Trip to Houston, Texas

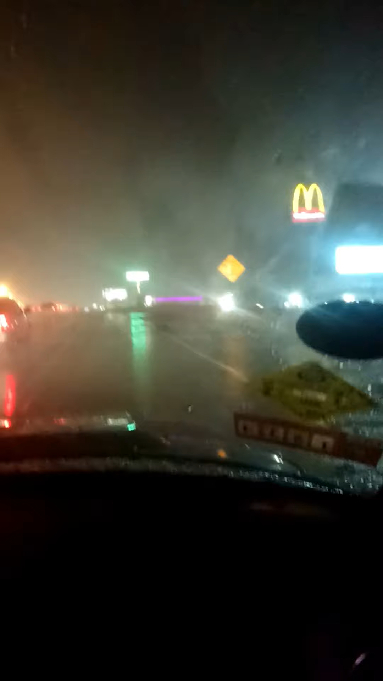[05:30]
আমাদেরও কষ্ট হবে, তারপরে এটা পেয়ে গেলাম। সব হেজি দেখা যাচ্ছে, সেটা ভিডিও করে রাখতেছি, যদি পরে ইয়ে করতে পারি আপলোড করতে পারি, টরন্টোতে গিয়ে আপলোড করব, এখন না, জাস্ট করে রাখতেছি আর কি, আবার কালকে সকালেও তুলব।